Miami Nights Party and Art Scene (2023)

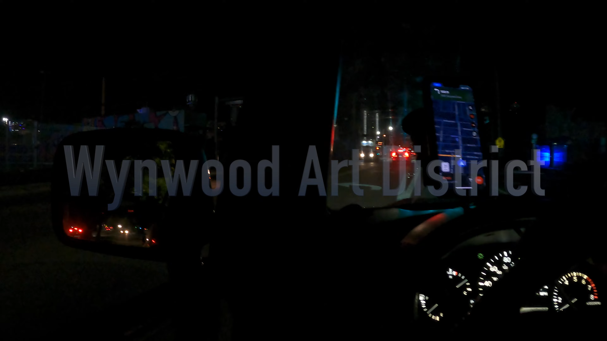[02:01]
For our next stop we're hitting the streets And driving to and through Wynwood Miami's Art District